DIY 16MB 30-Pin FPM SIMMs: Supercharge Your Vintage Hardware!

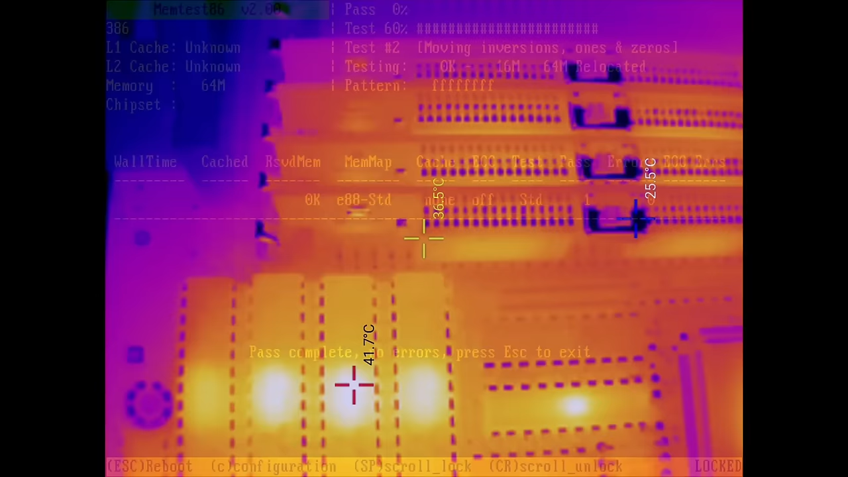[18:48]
On screen: spot 36.5°C, max 41.7°C
But there was nothing out of the ordinary to report.
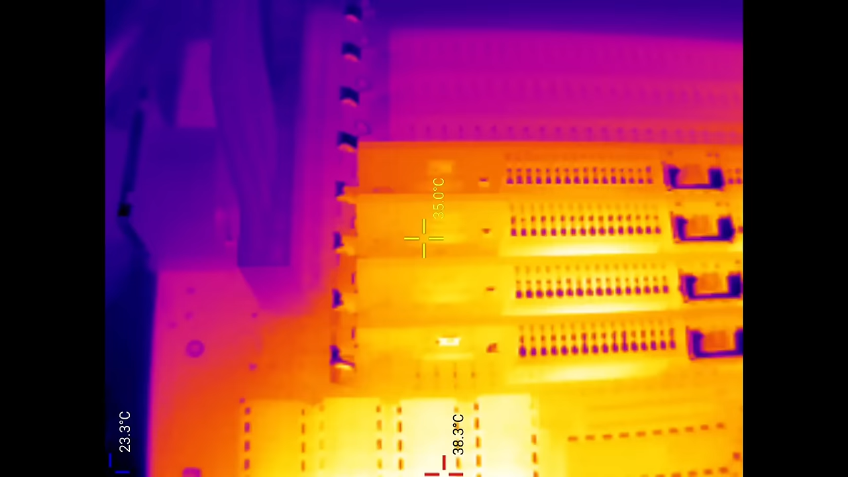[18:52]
On screen: spot 35.0°C
The memory chip stayed below 40 degrees.